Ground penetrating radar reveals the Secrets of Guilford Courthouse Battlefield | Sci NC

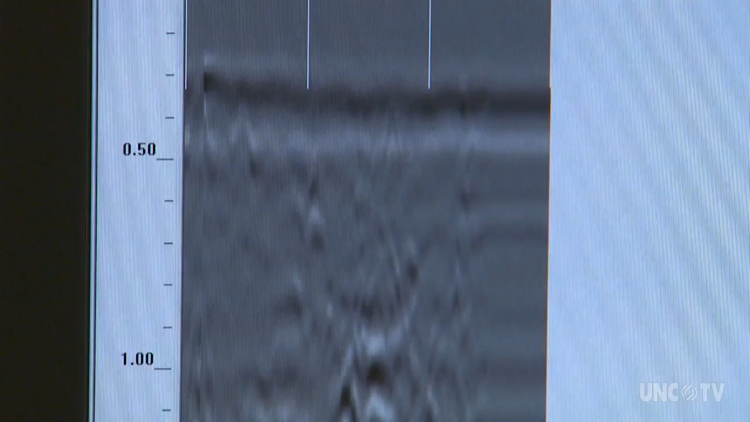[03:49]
It could be a geologic change. So it's just showing us contrast with the Earth's surface. The data is loaded into a computer, which creates a profile image of what's below ground.
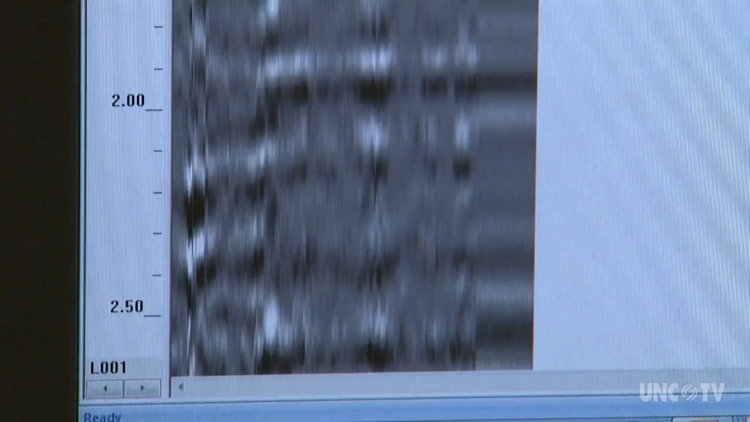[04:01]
Starting at, say, flush with the ground, which would be here.
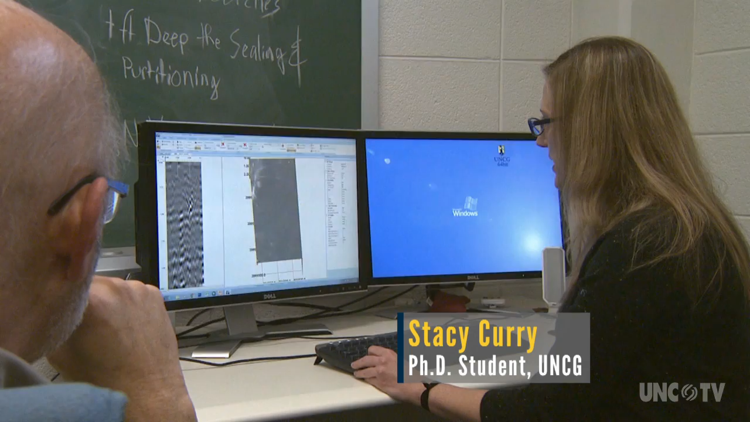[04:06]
You see that road starting to pop up, that side road that we saw?
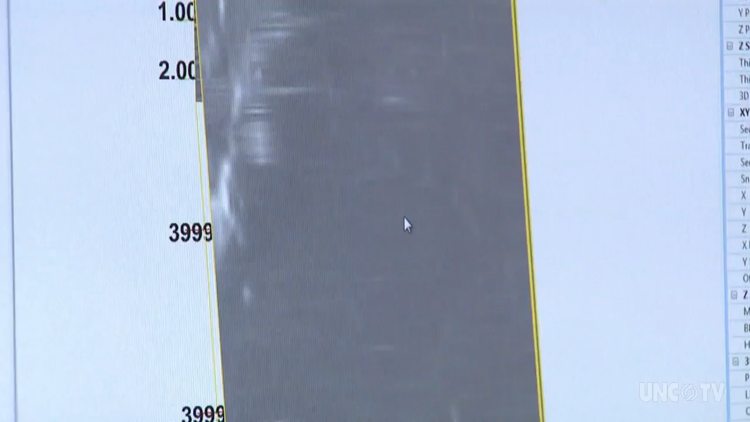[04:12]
And as we move through these profiles, we can go down and see other things start to...
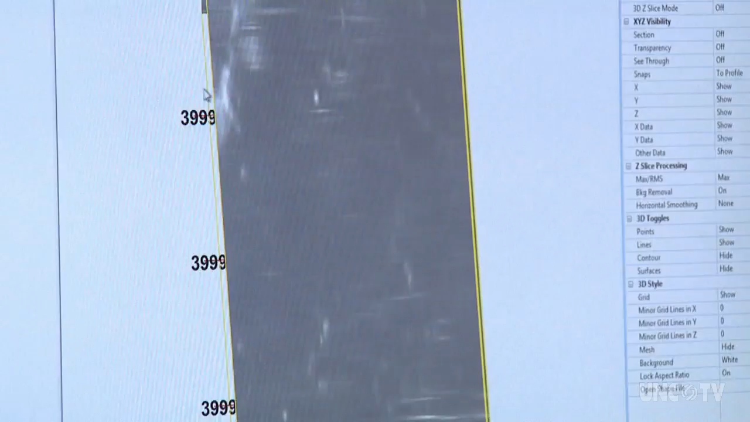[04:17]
So this is going deeper into the ground? Deep, as I move the cursor, I'm moving deeper.